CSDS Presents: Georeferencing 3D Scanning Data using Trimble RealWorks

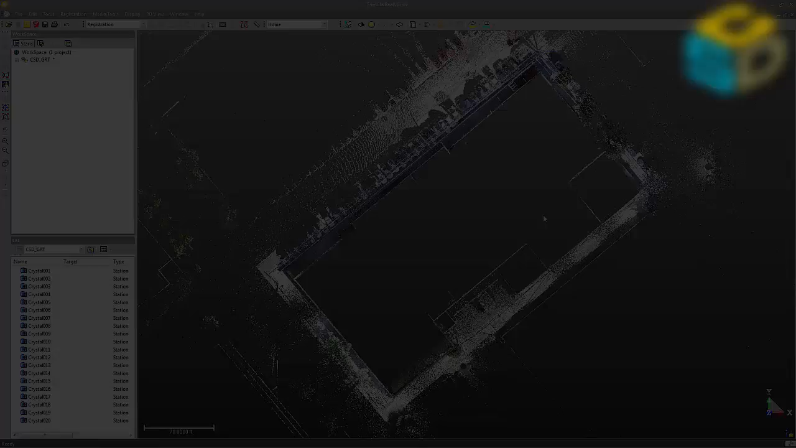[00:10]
Hi, this is Jordan Banning from California Surveying and Drafting Supply. Today we are going to geo-reference a point cloud in Trimble RealWorks 9.0. This process would be the same for anything 8.0, actually probably all the way back to 7.2 as far as geo-referencing hasn't changed much. It's a building, Midtown Sacramento, and we're going to put it onto some assumed coordinate system here. You can see right here, if I just go from top orientation, this is Project North, probably True North.
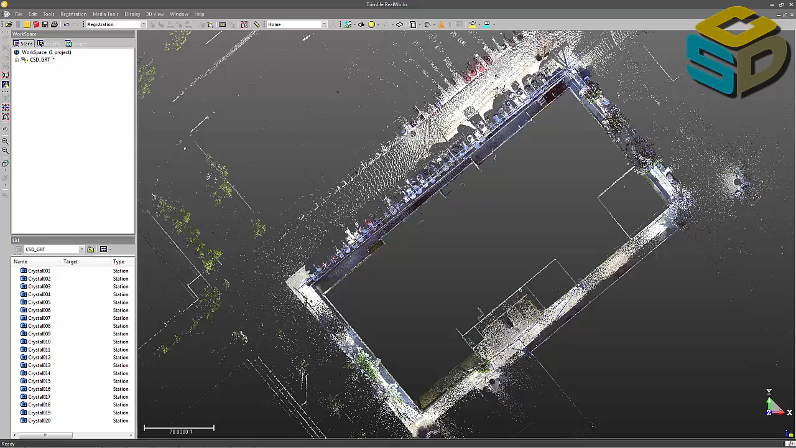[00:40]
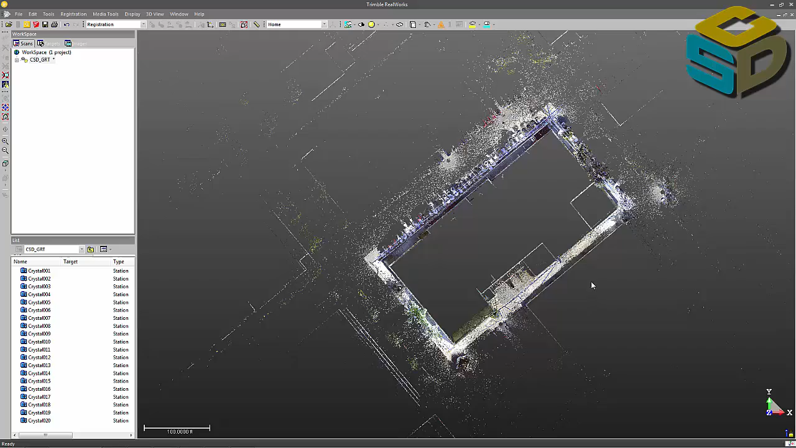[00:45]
I'm not 100% sure, this could just be read from the compass on the scanner to the internal compass. So, anyway, what we're going to do is bring in a control file, and I'll show you where we're at. I like to use this measure point tool a lot.
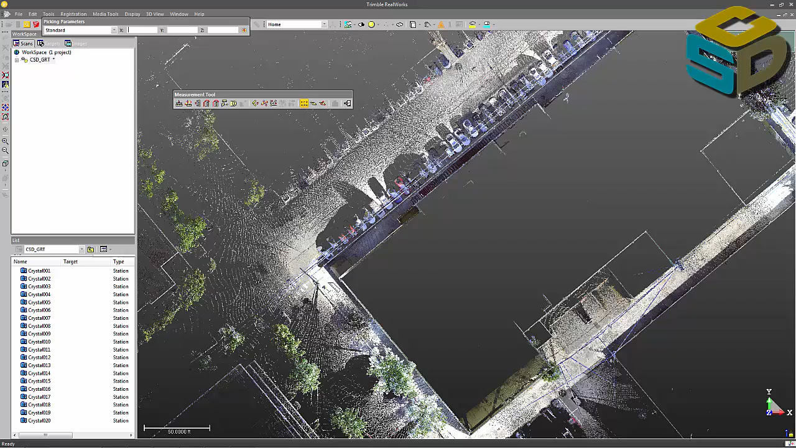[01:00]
You can just click the sidewalk anywhere, and you can kind of see what the coordinate system looks like. Just some surveyors assumed coordinate system.
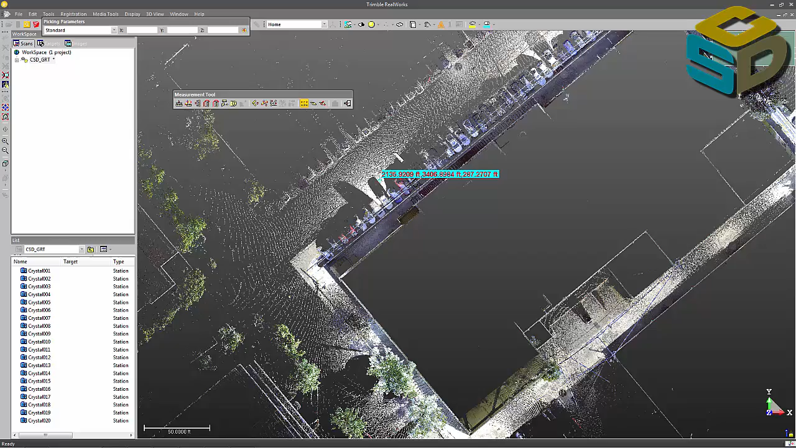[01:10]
We're going to put it onto like a project coordinate system.
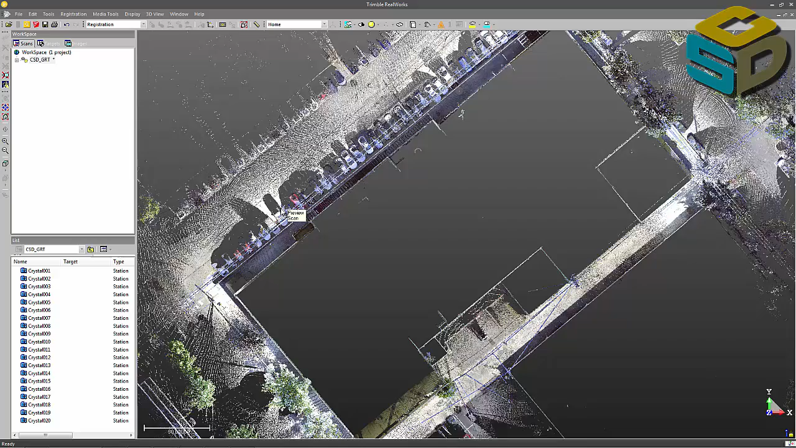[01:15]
And we're going to import a survey file just by clicking open here. I have surveying network ASCII file already selected. Select your control file. Hit open. A little import screen comes up. Make sure that your file format is correct. I know that we're in XYZ coordinates here. NEZ, Northeast Elevation, is very popular actually. This is probably where we work backwards from what we normally get coordinates in.
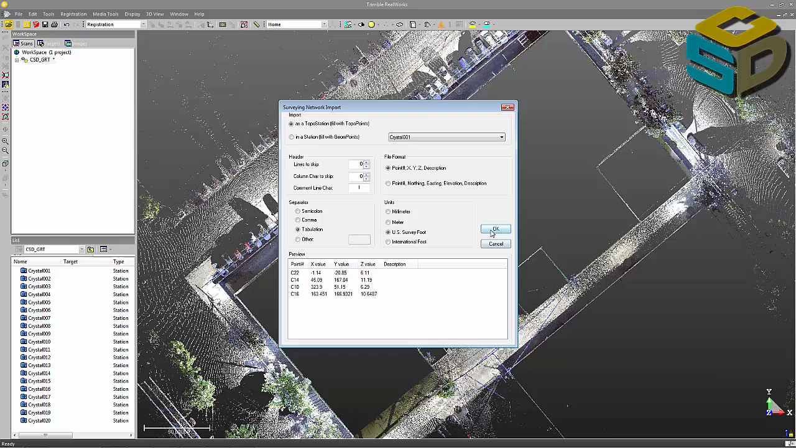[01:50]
No big deal. And they're in US survey feet. We just click OK. And you'll see them here somewhere out here in space. There they are. So there's my control points around the building.
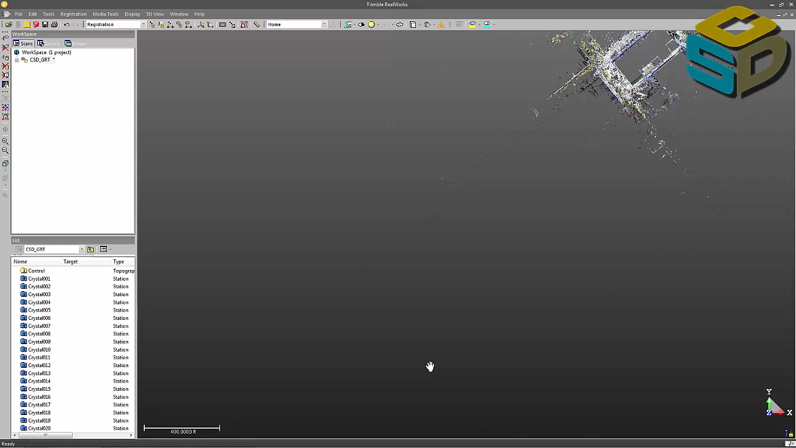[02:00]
If you want to zoom in, you can hit X to center on point.
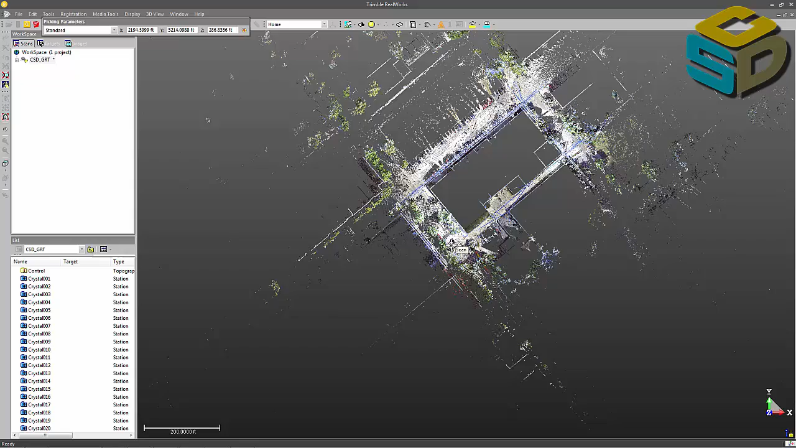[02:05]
One thing they added to RealWorks 9.0 is this center rotation by cursor position.
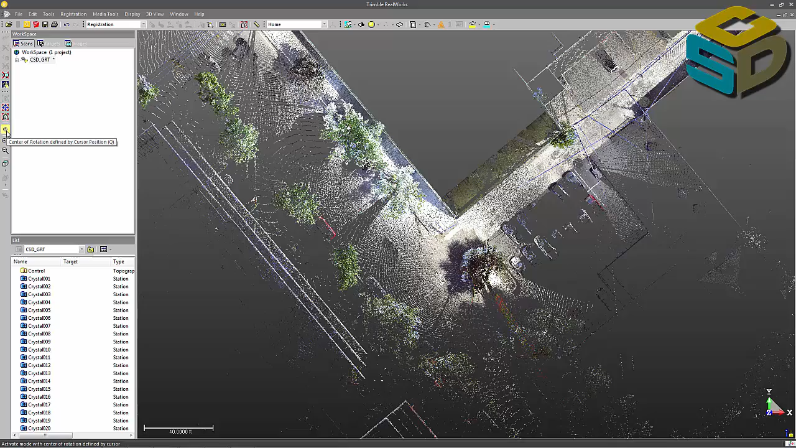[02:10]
So I could just click anywhere.
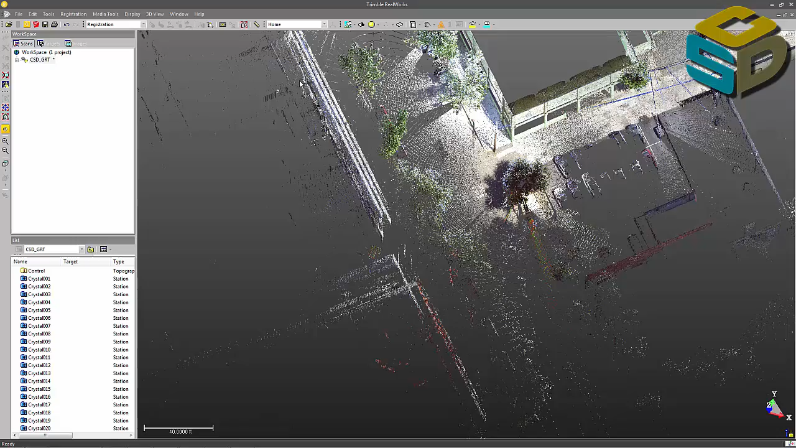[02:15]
I'm not used to it yet, so I turned it off, but it is a really cool tool.
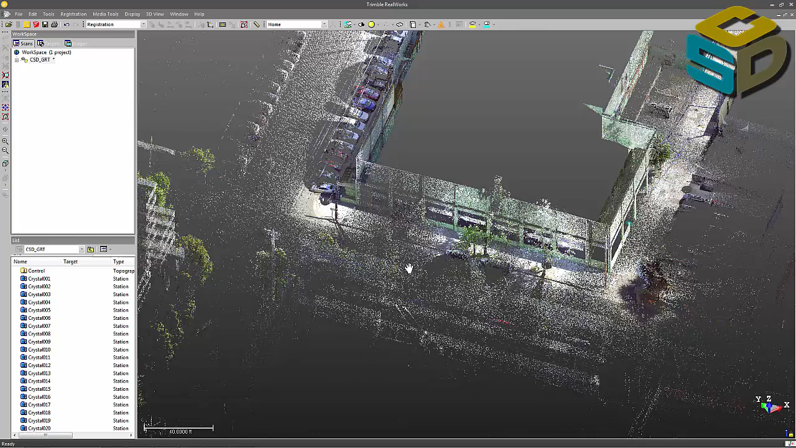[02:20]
So I'm going to open up my, click on my project first. Then I'm going to open up my geo-referencing tool.
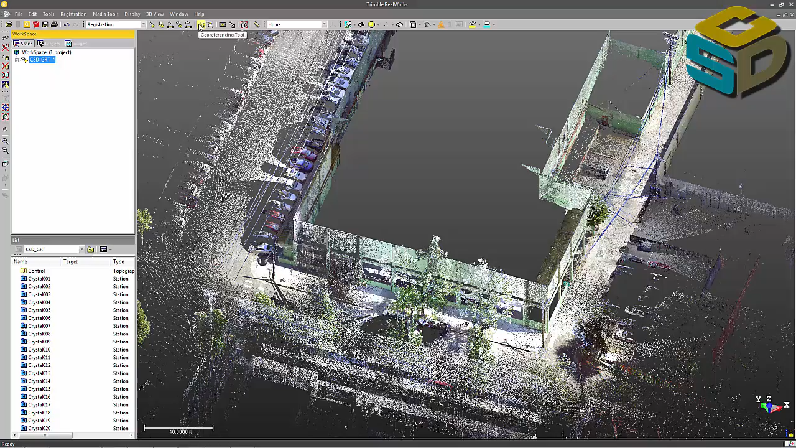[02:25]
And what we're going to do is just designate targets and control points.
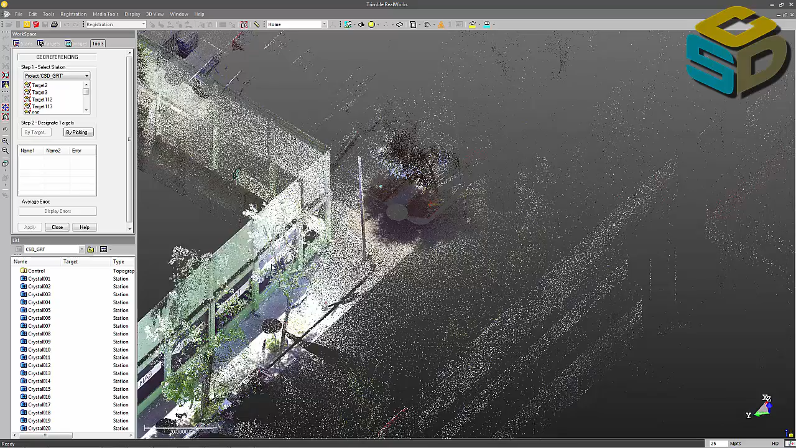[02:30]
So the first one is right down here on this bipod. I'll click it. And then by target, I'll select the topo point, which is C22.
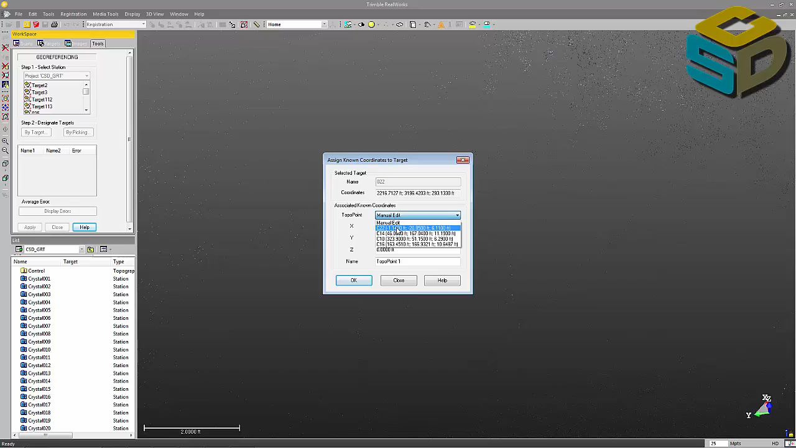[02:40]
They match the targets in this case because I took the time to match them. So that's our first one.
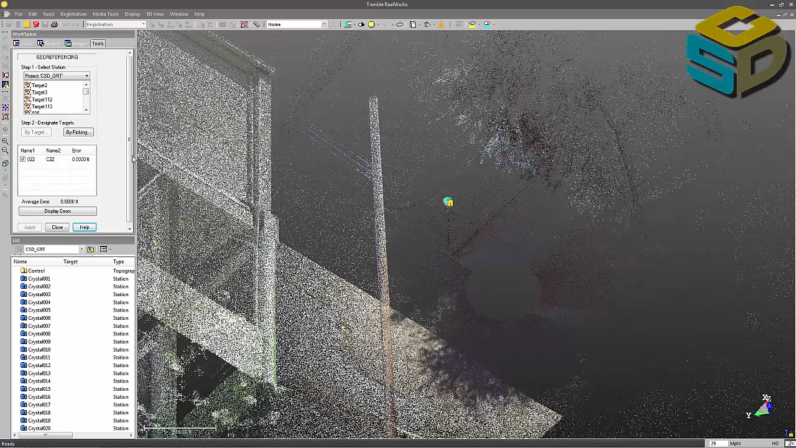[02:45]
You can see there's zero error on that because it's just one point.
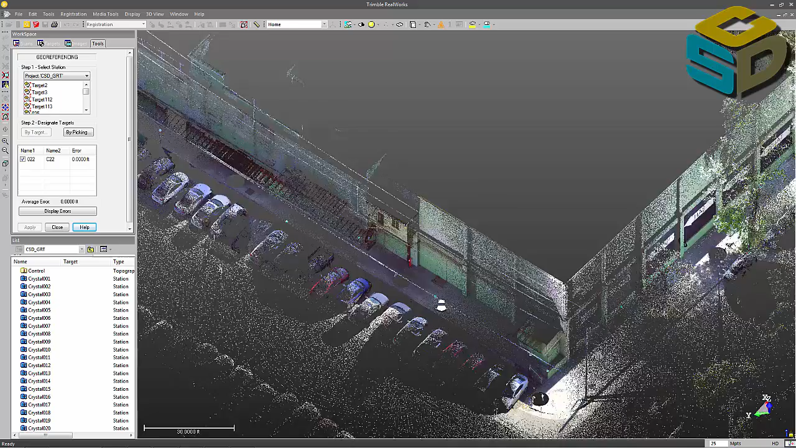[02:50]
I'll come down here to the north side of the building for our second control point. Click on it. It's sphere 14, which is also going to be topo point 14 or C14 in this case.